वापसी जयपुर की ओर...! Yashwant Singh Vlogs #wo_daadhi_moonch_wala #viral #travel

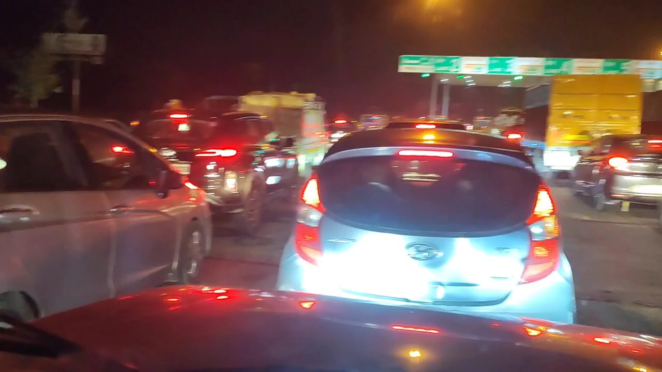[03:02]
देखो 1-2-3-4-5 लाइन तो यही दिखनी होगी, और आगे भी लगी हुई है वहाँ तक।